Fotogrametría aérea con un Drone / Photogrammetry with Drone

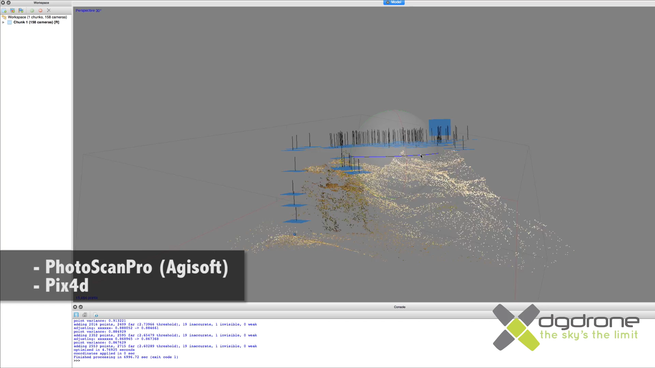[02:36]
En estos programas se procesarán las fotografías que mediante comparativa y posicionamiento a
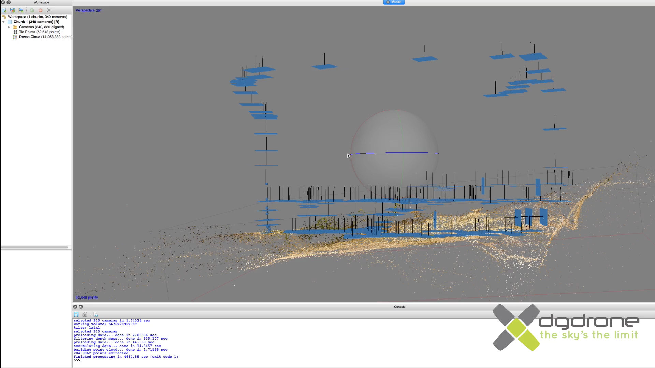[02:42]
través de la georreferenciación de imágenes y de los metadatos que éstas poseen serán situadas
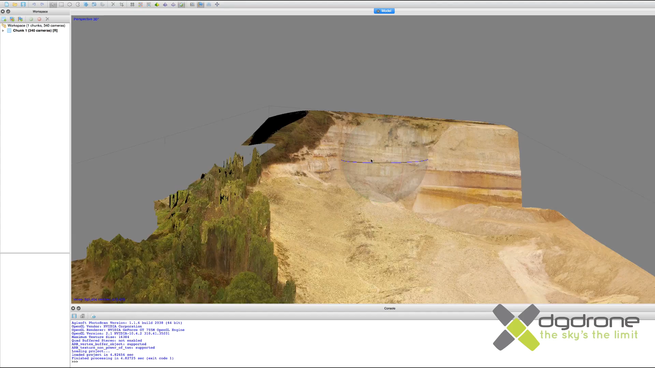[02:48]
en el espacio y tras varios pasos de procesamiento obtendremos nuestro modelo de point cloud o nube de puntos.
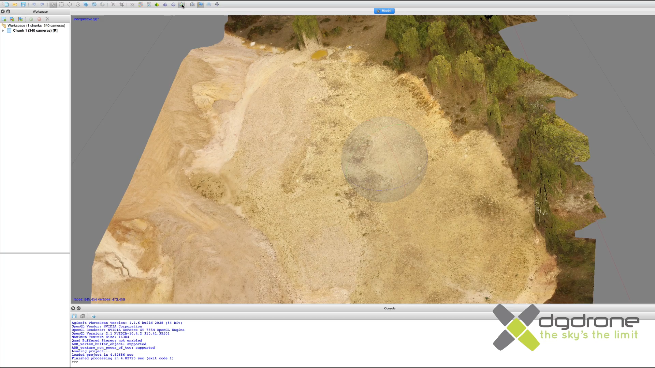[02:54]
Finalmente este modelo se entregaremos al topógrafo el cual junto a la información que recabó con el gps podrá realizar un modelo profesional de alta precisión.